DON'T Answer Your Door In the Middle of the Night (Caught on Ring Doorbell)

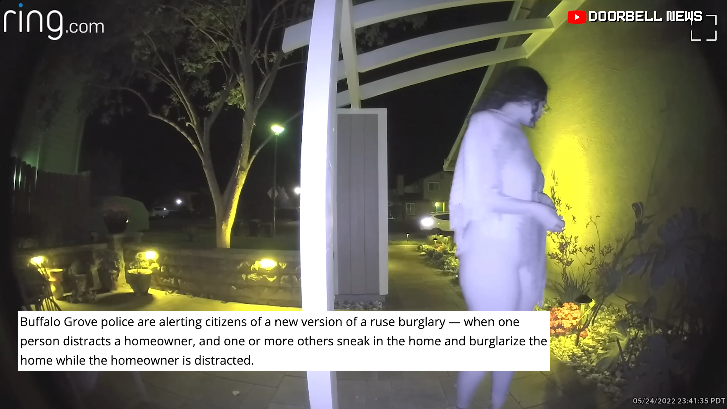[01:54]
The woman looks innocent and harmless but this could possibly be a setup. We posted a video recently titled, Don't answer your door in the middle of the night.
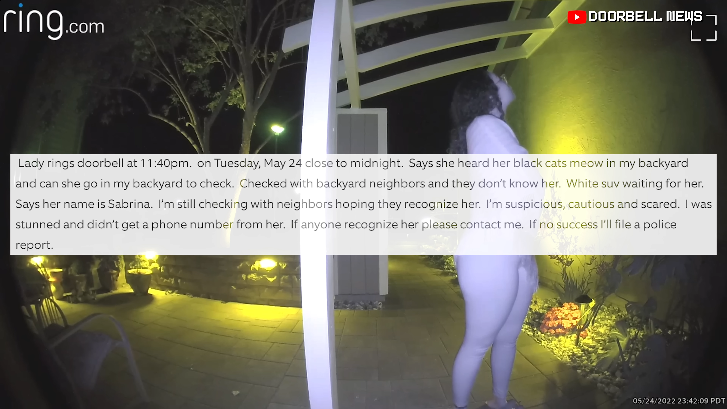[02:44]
Says she heard her black cats meow in my backyard and asks if she can go in my backyard to check. Check with my neighbors and they don't know her. White SUV waiting for her. Says her name is Sabrina. I'm still checking with neighbors hoping they recognize her. I'm suspicious, cautious and scared. I was stunned and didn't get a phone number from her. If anyone recognizes her please contact me. If no success, I'll file a police report.